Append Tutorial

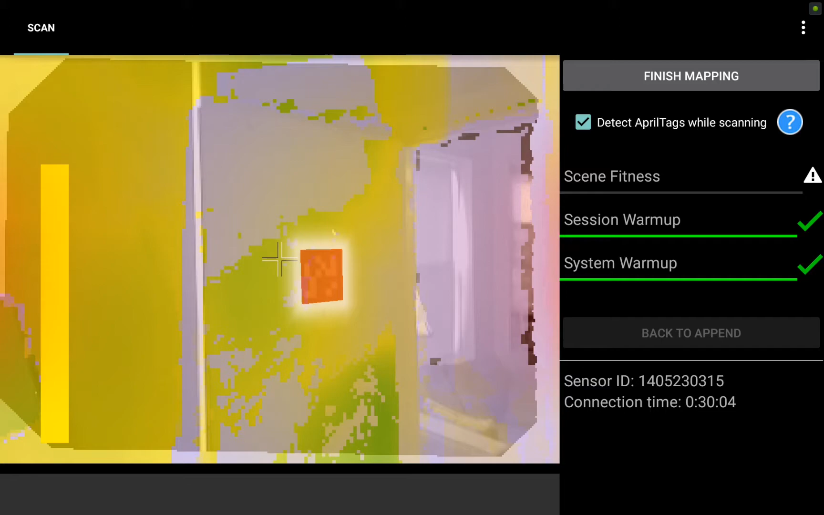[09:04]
The yellow is getting pretty high so I'm about ready to finish up the scan back where I started on this April tag here at the door.
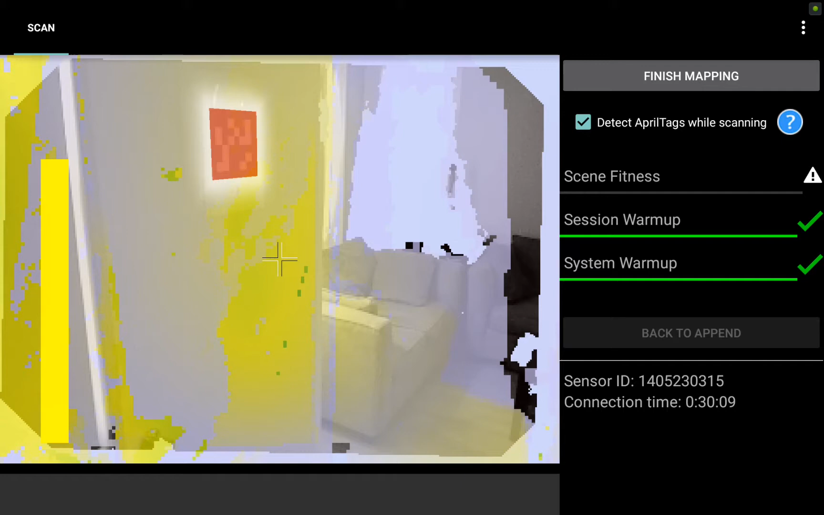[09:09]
So I can go ahead and hit finish mapping now.
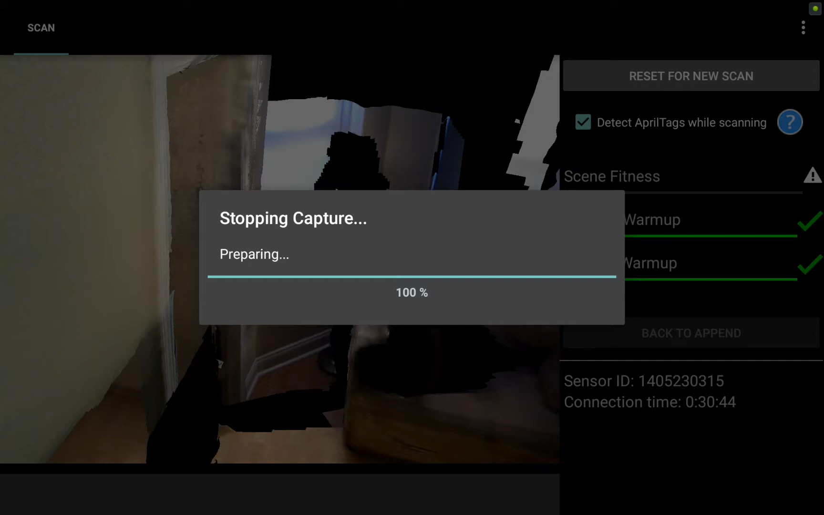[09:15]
And again I want to pan around check make sure I've captured everything I wanted to capture as far as the bedroom goes.
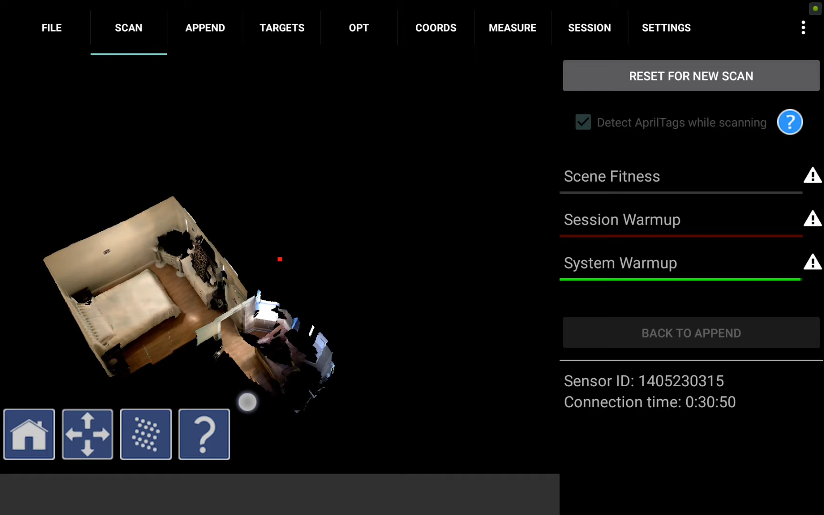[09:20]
So if I zoom in here I'll see I got all four walls, the bed,
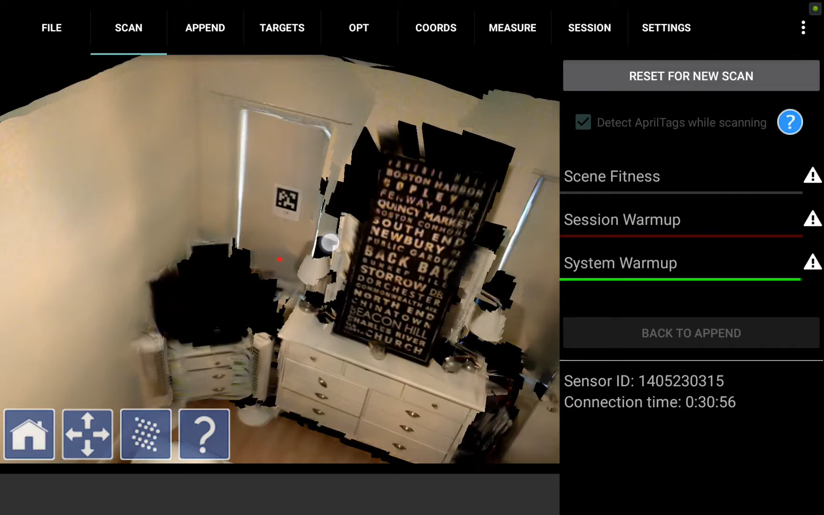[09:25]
and you'll notice there's a sign blocking the bedroom mirror here and that is
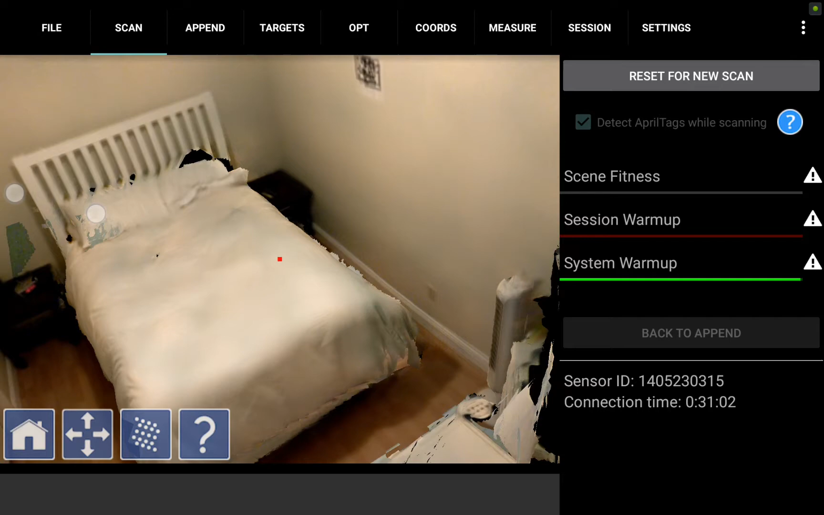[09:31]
intentional to prevent the mirror from confusing the scanner.
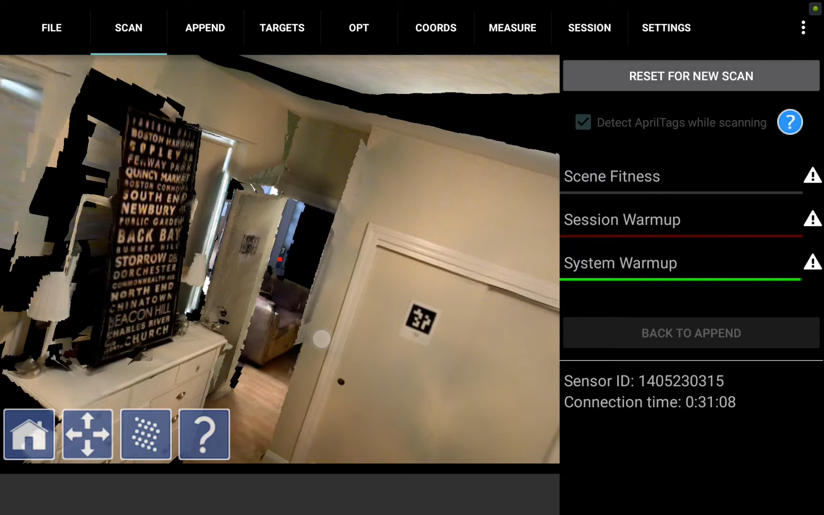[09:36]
There is some shadowing behind that sign but we're not too worried about that so it looks like we got everything we need in the bedroom and
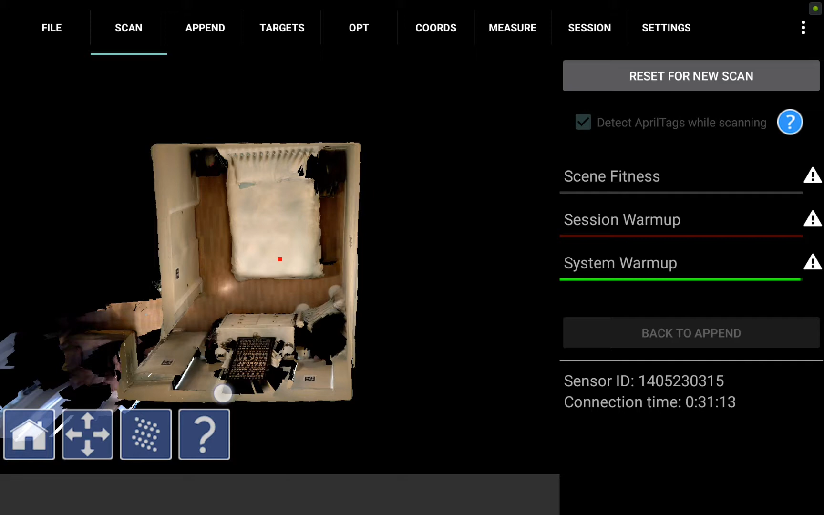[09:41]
we can process this scan similar to how we did the last one. So I'm going to go ahead and hit the optimize tab here and global optimization,
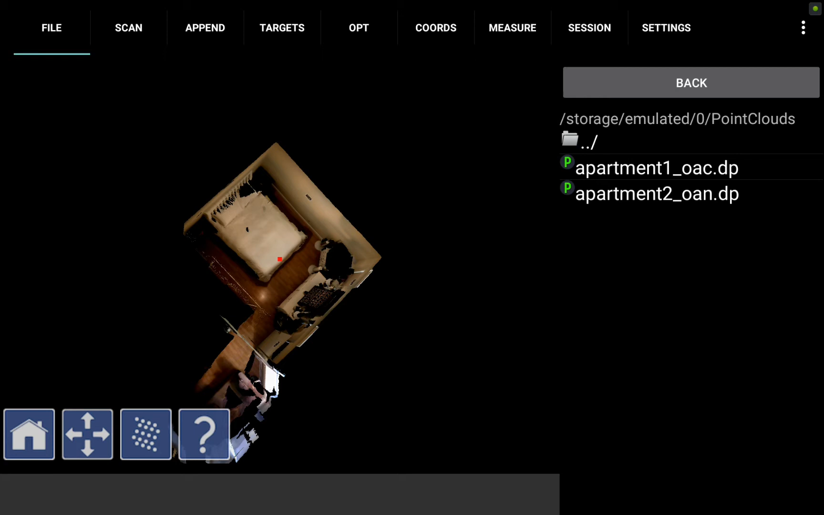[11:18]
And I'm going to click on apartment 1, which was the living room scan file.
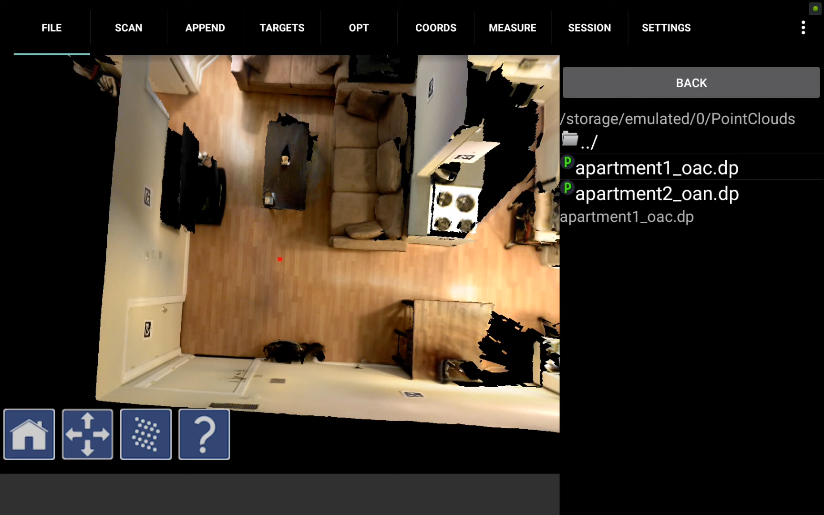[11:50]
Hence the term spider method where you're bringing every additional file back to the same first file. This method will result in the lowest chance of accumulated drift or misalignment throughout your scans.
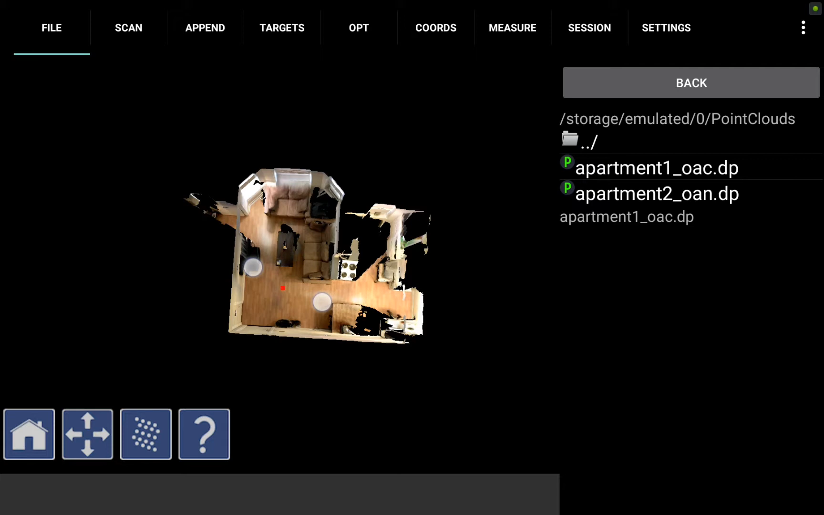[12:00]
So now that we have opened the living room file, I'm going to want to go ahead and go back to the append tab where I can do a new append on the other side of the scan.
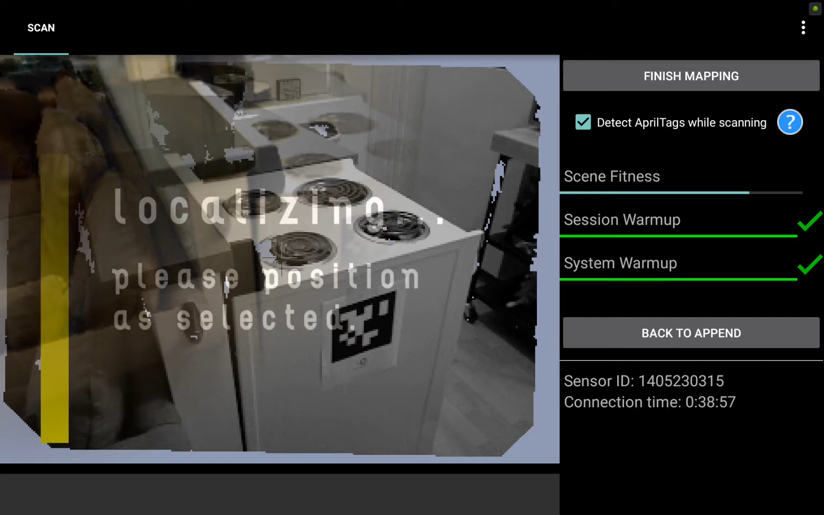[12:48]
And I line up the stove top here. There we're locked in.
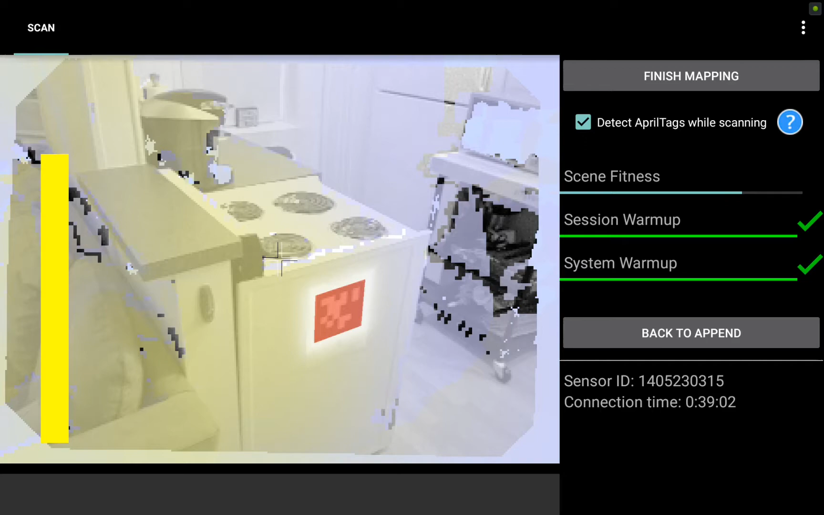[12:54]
And once I start collecting new data, that bar will again drop back down to the bottom. There we go.
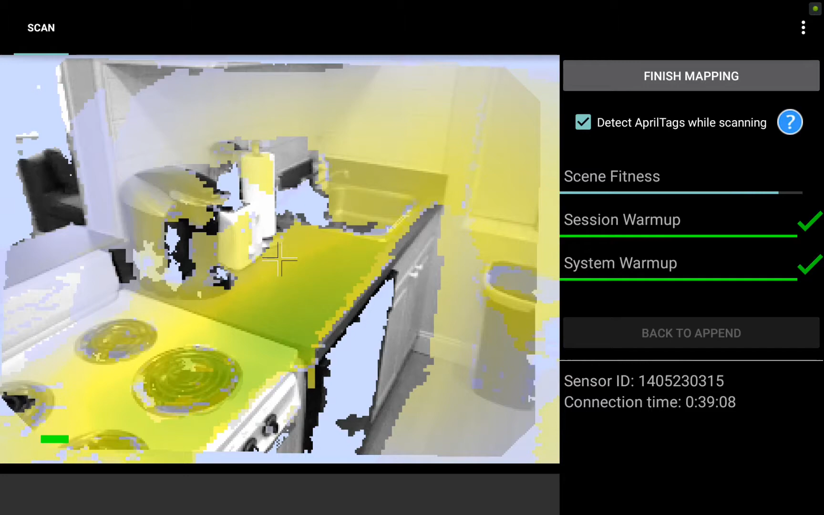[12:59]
So I'm going to start painting the kitchen here and pan all the way around into the bathroom as well to collect our third scan
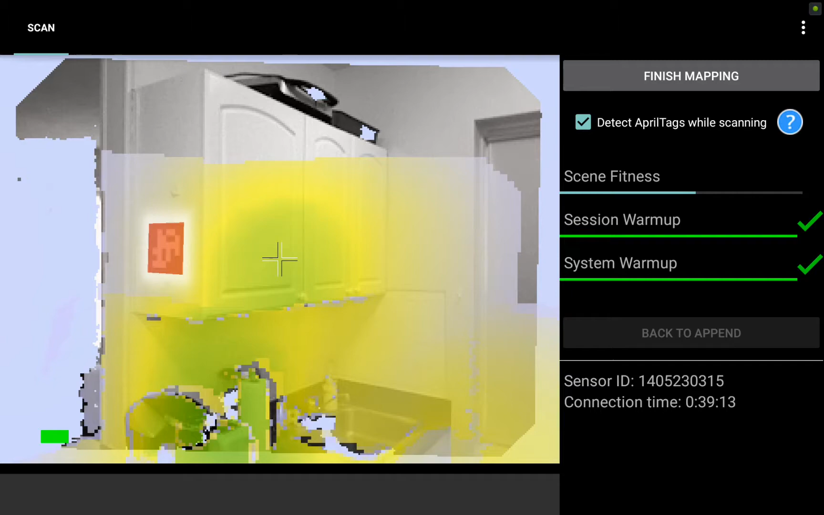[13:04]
file appended starting from that stove top.
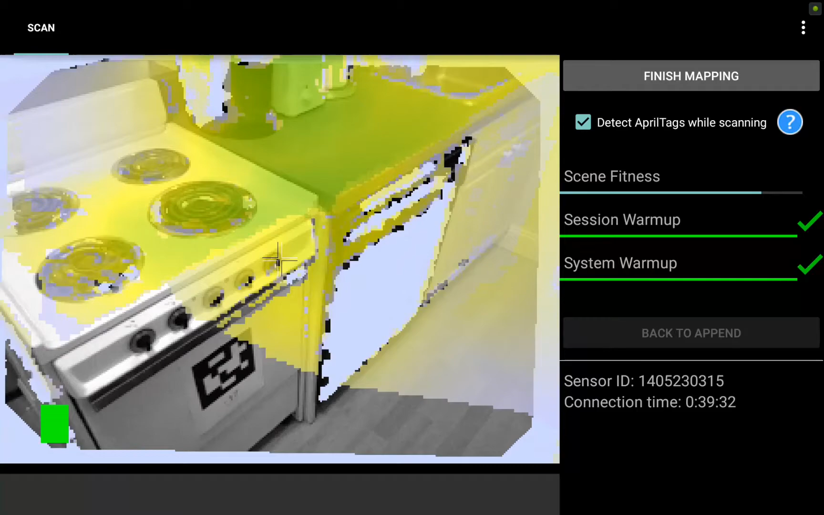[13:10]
I'm getting a little bit of feedback here on the shiny black dishwasher.
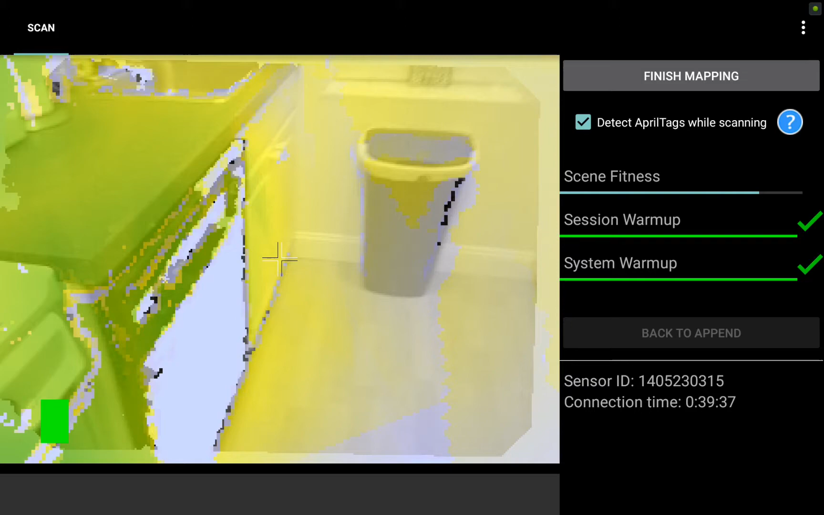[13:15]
So I'm going to try and approach that from a couple different angles and fill in the data there.
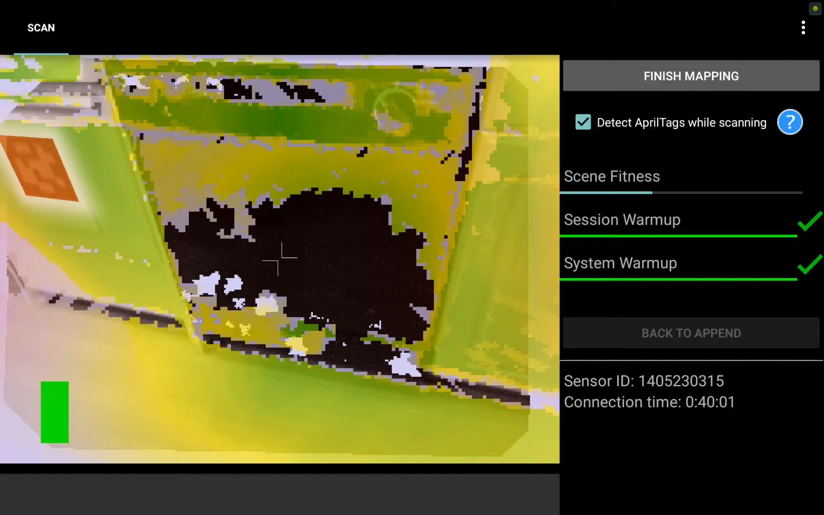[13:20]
So even when you are facing a tough object, different distances, different angles should be able to fill it in with the exception of a mirror itself.
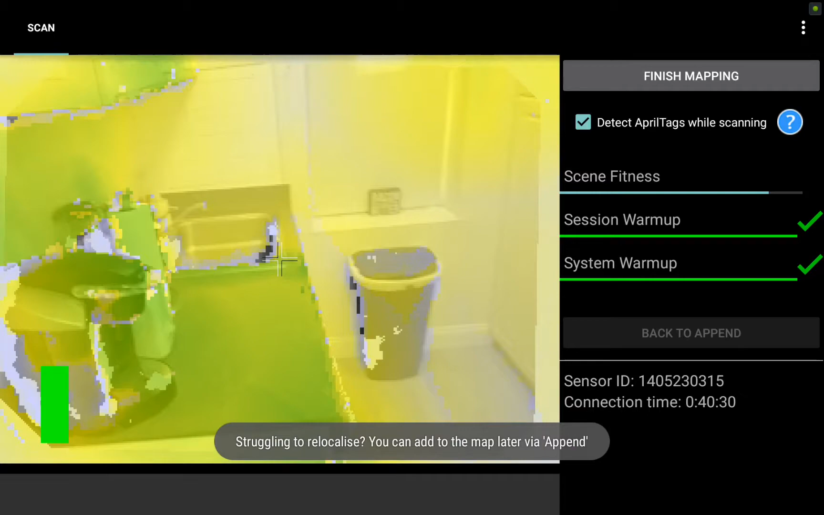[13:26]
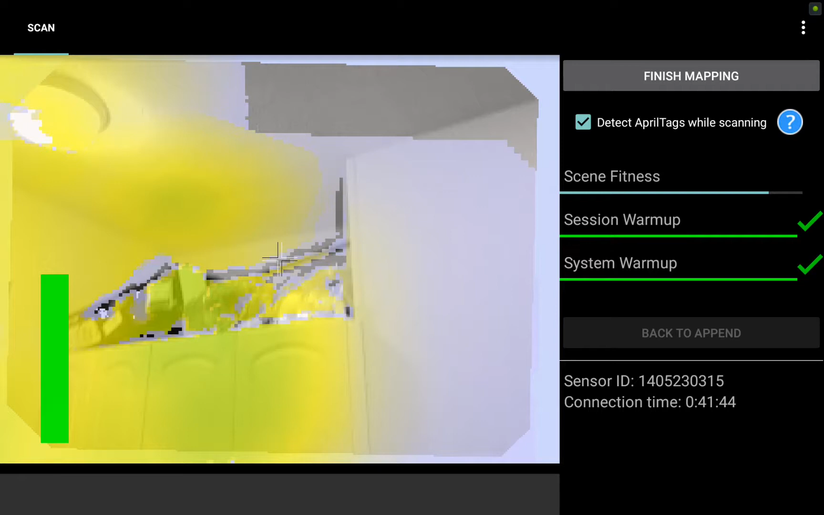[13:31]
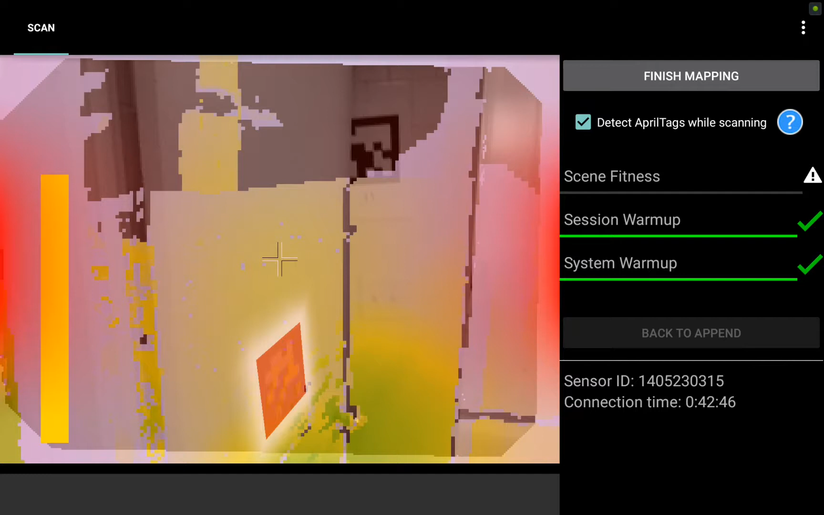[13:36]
I'm pushing the limit of my scan here as the yellow starts to turn red.
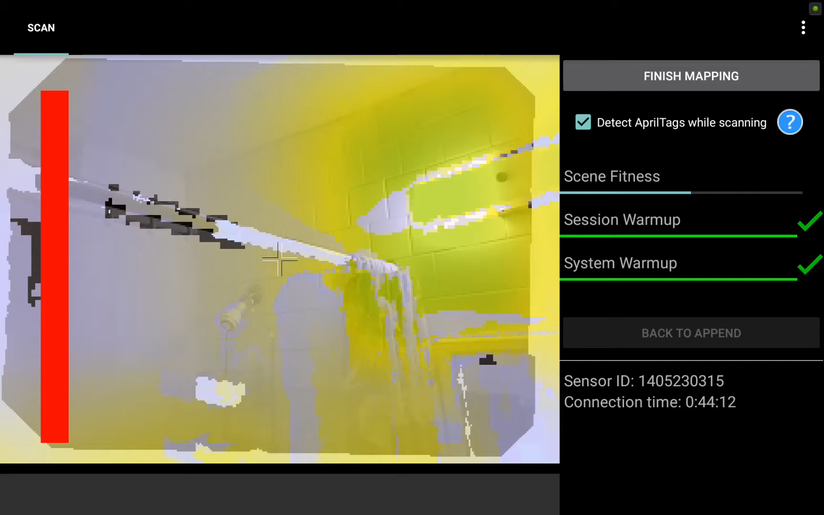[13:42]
But I'm going to go ahead and fill in the bathroom real quick before closing out the scan.